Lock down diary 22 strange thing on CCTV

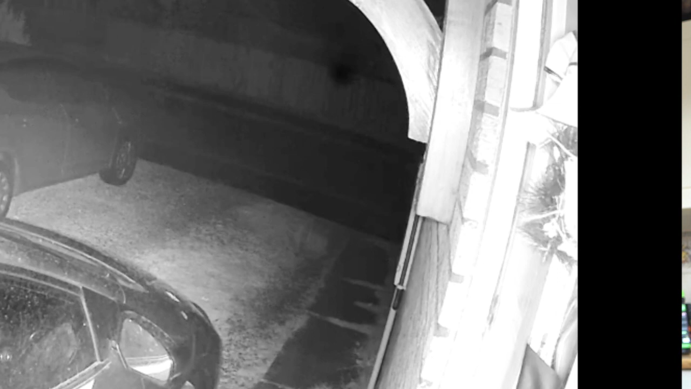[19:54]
And then in the morning, as you'll see the footage now. So there's the footage of the weird thing, okay? And then I switch it on in the morning to have a look, and it's a plant pot.